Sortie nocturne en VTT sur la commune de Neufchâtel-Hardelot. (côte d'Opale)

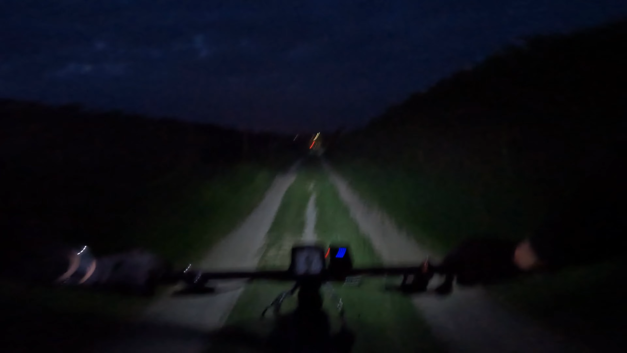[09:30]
Le fait que le terrain soit blanc, que la lumière soit blanche, on voit pas bien les reliefs.
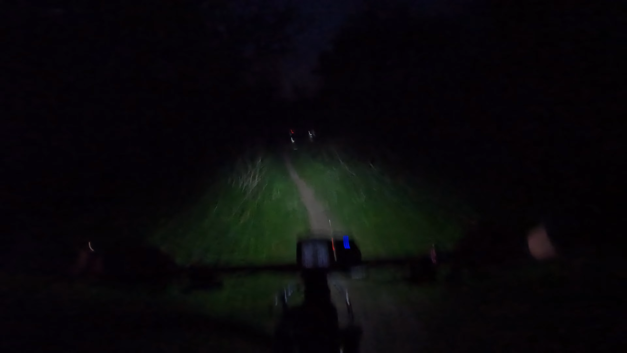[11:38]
La forêt la nuit, c'est sympa. Enfin, c'est tous les chemins qu'on connaît et qu'on prend toujours le jour.